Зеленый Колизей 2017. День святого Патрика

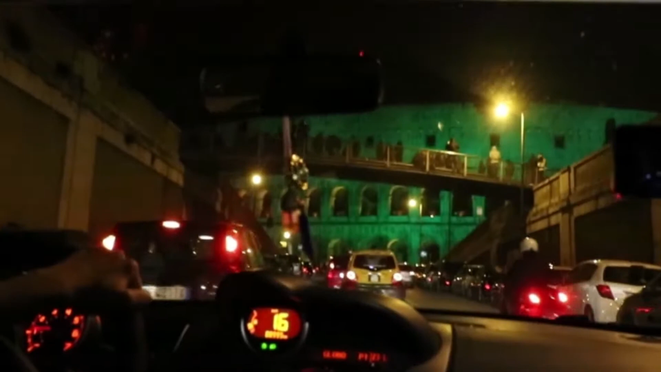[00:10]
ура вы успели боже я так рада да он походу неделю будет зеленый я не знаю но видишь аварили до 11 а он до сих пор зеленый